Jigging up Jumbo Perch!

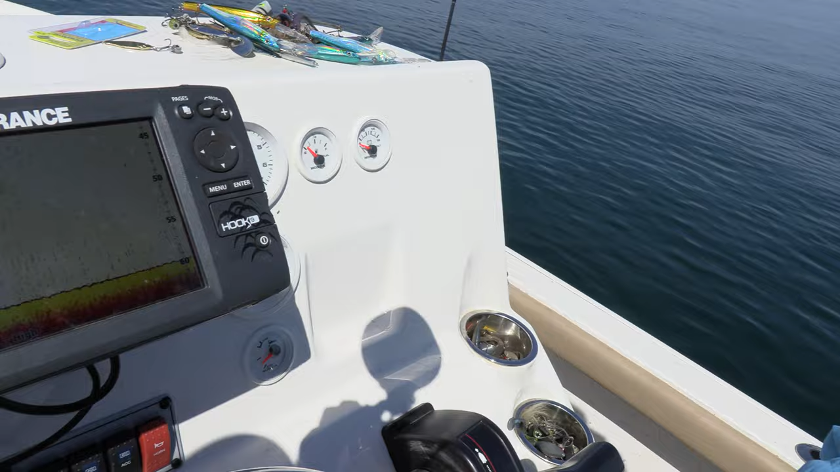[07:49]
so we just went over a school of perch here just going
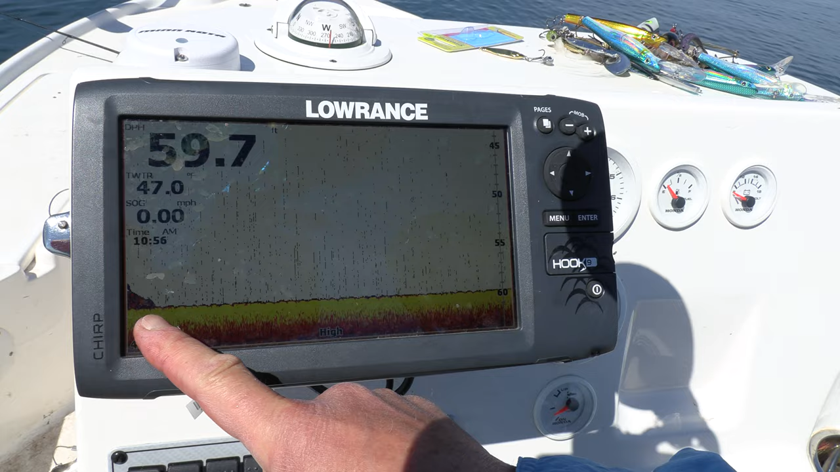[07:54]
On screen: speed 0.00 mph
off the screen there but I want you to see we're at 59 almost 6 59.7 feet of water and the water temperature is 47 degrees so it's plenty plenty cold
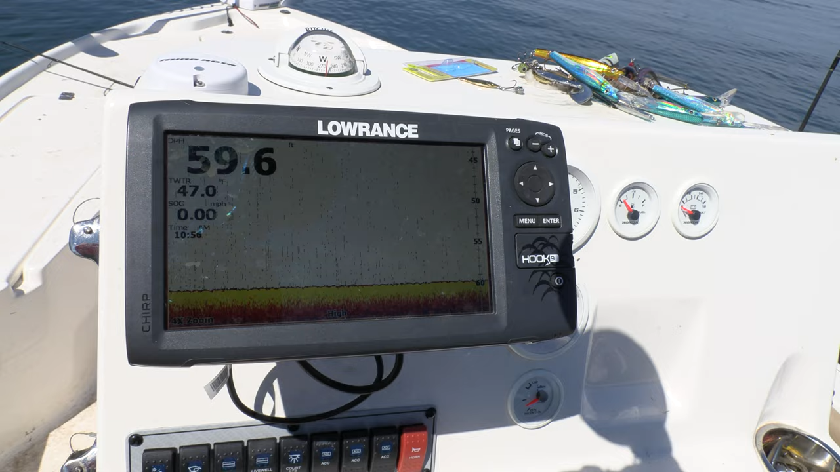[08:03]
On screen: speed 0.00 mph
okay so we obviously just drifted over that school you just saw the tail end of it so I'm just going to bump